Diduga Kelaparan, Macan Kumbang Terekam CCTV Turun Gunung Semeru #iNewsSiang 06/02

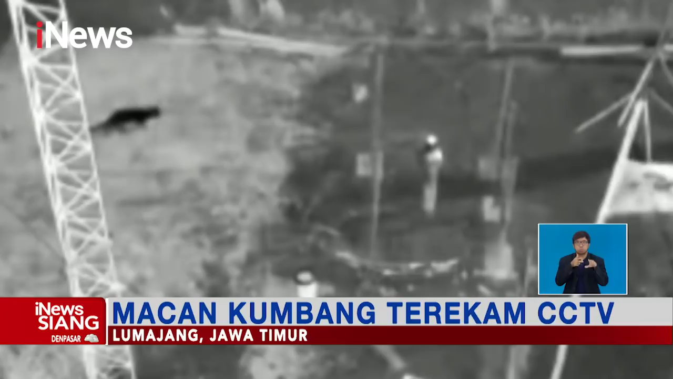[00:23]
di Dusun Curah, Kobokan, Desa Supit Urang, Kecamatan Pronojiwo berhasil merekam kemunculan seekor macan kumbang.